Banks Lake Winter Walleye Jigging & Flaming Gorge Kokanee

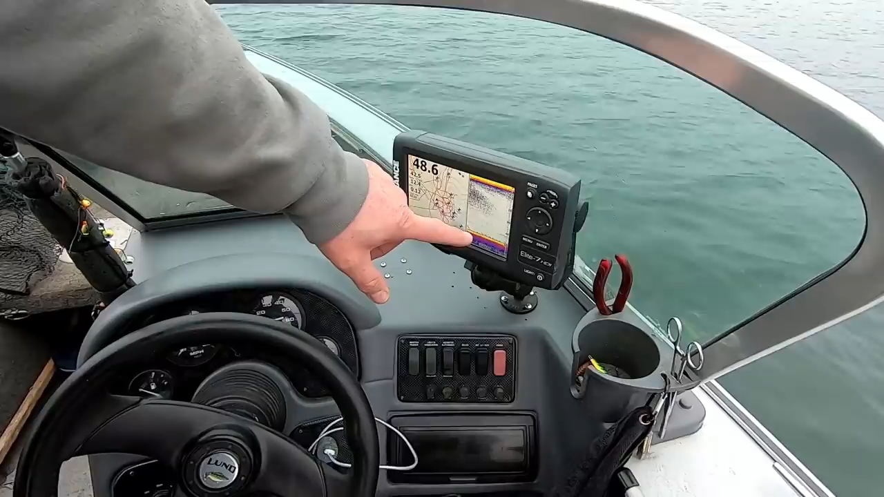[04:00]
and so now we just that vibration actually sends out signals and these fish will actually come in from the surrounding area
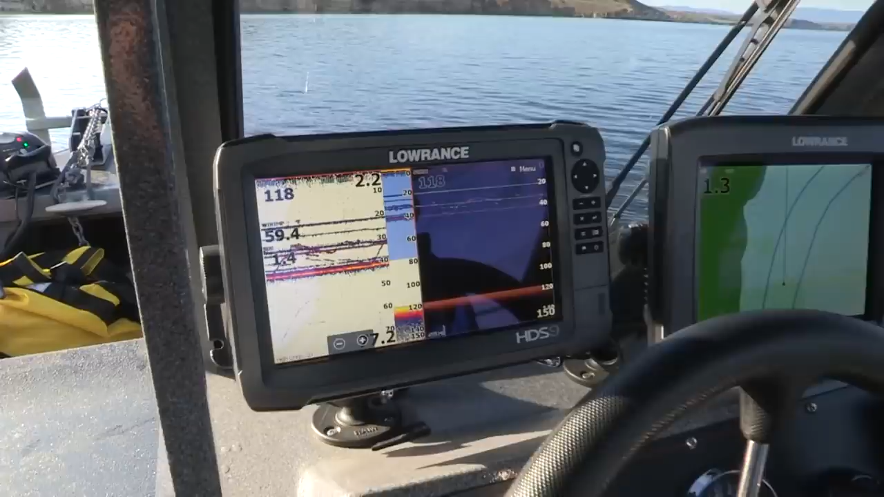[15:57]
feet so we're going to put it right back down there got a little bit of action down there about 30 feet about 30 yeah